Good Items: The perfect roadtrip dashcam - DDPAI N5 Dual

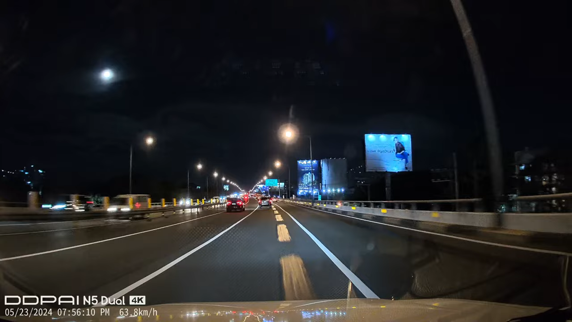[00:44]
O sabay pag GoPro na, ayan, madilim na.
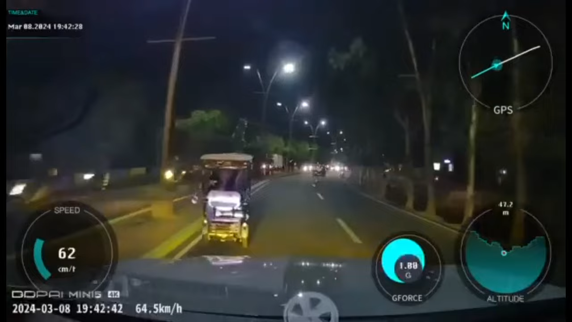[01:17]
at ang mga buhaya sa daan na kahit anong iwas mo, naan dyan sila.